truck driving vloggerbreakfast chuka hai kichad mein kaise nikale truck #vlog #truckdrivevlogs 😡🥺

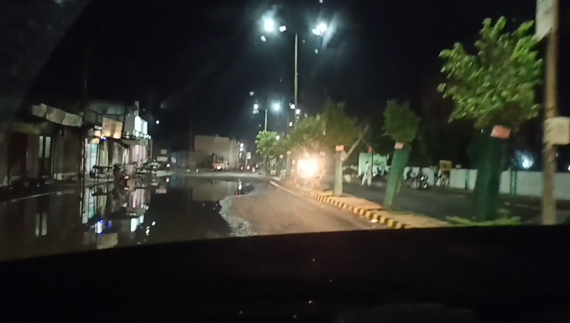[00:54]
तो दोस्तों वीडियो में एंड तक बने रहिएगा क्योंकि दोस्तों आज आपको आएगा इस वीडियो में फुल मजा।
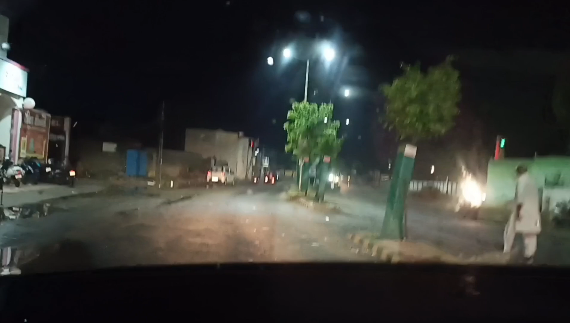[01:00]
जी हाँ दोस्तों, तो दोस्तों अभी फिलहाल हम इधर है भुज में।
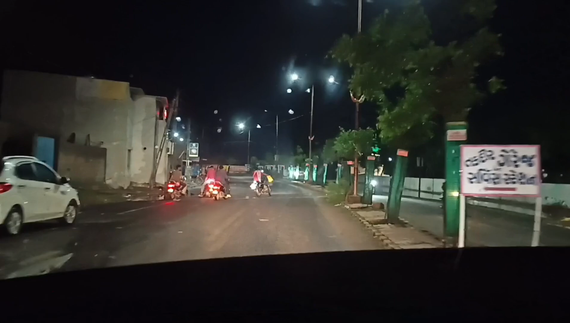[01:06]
तो ये रास्ता दोस्तों यही है सर पे नाके वाला, आप देख सकते हो इधर की मैं पहले भी वीडियो डाल चुका हूँ।
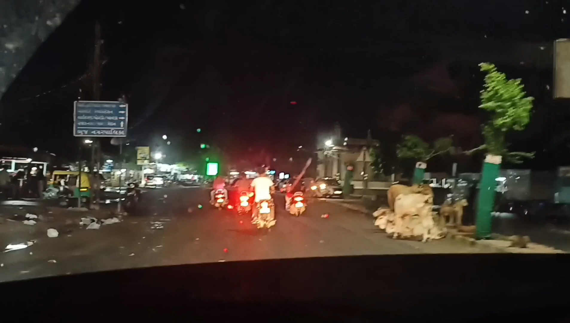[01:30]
तो आप देख सकते हो इधर रात का कुछ माहौल ऐसा है।
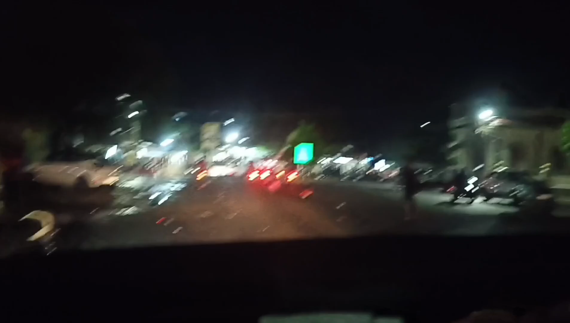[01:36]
तो गाइस आप देख सकते हो इधर के नज़ारा व्यू और आप इधर का मौसम भी देख सकते हो गाइस।
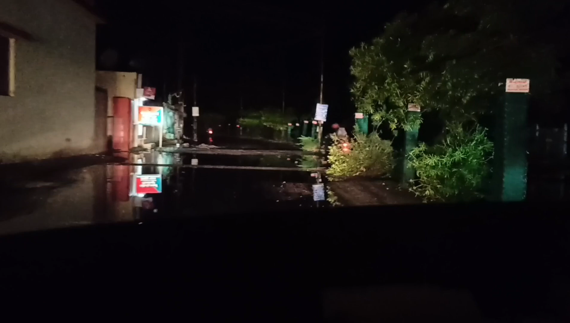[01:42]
और आज क्या है गाइस, आज ना पूरा दिन बारिश हुआ था, तो क्या एक दिन को हम वीडियो भी शूट नहीं कर पाए।
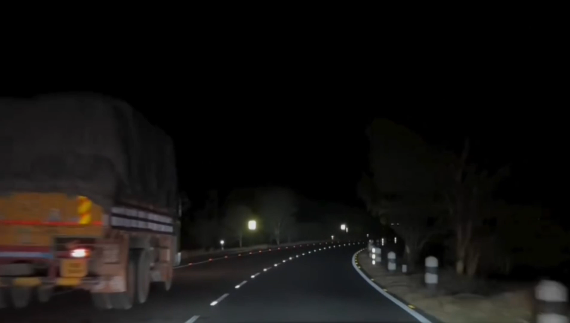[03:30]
क्योंकि दोस्तों मुझे ना बहुत मज़ा आता है आपका प्यारा सा यार कमेंट आता है ना। जी हाँ दोस्तों बिल्कुल, तो चलो अभी चलते हैं फिलहाल। आप बाकी इधर के मौसम को देख सकते हो कितना मस्त हो रखा है, अभी नाइट का भी टाइम है
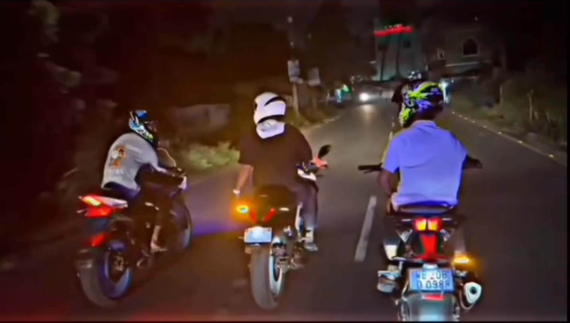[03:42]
और करीबन अभी 10 बज रहे हैं रात के अभी फिलहाल।